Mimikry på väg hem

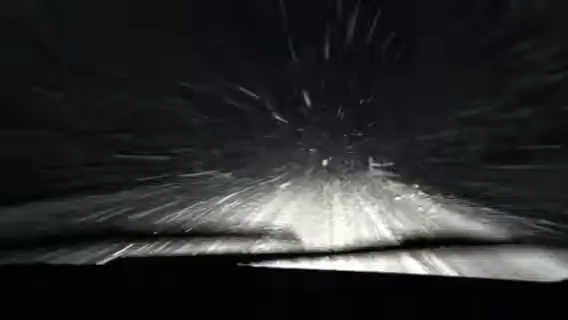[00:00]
Nu rullar det. Det är inte det roligaste läget att köra bil.